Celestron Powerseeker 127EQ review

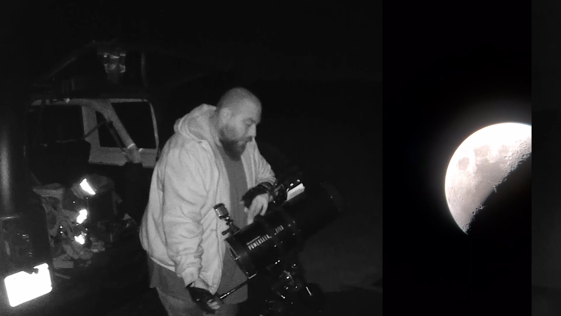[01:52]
the focus will kick in from our cell phone there's the moon now we can zoom in even closer this is at two times zoom zoom